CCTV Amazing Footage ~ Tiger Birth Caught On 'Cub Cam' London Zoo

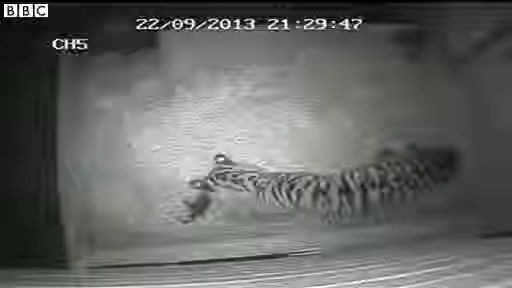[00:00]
Hidden cameras have captured the birth of the first tiger cub to be born at London Zoo in 17 years. It's a Sumatran tiger called Malati. She gave birth to her cub on Sunday evening after six minutes of labour. Oh, you can only dream of six minutes. The pregnancy lasted 105 days. Kept secret by zookeepers but they kept a careful watch on her. She's a first time mother so that she wouldn't be disturbed. Nobody knows if that's a boy or a girl.